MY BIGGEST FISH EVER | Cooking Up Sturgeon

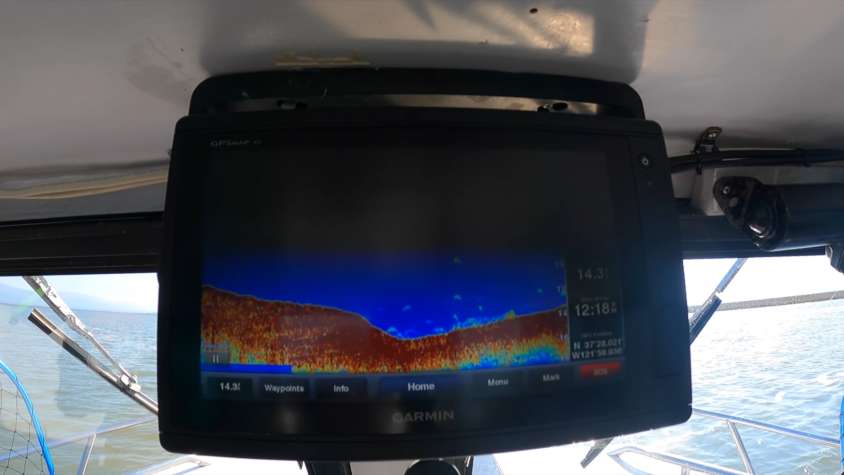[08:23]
Just more consistency, look at that right there. That's what I like.